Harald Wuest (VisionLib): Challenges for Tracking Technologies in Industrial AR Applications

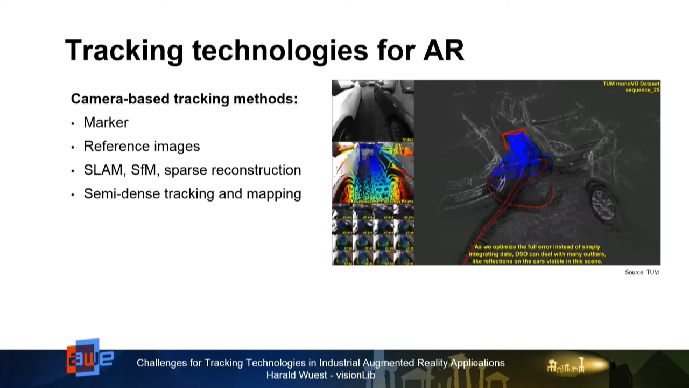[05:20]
So this works also much better for sceneries which are not textured that well, especially this is like the use case in any industrial environment.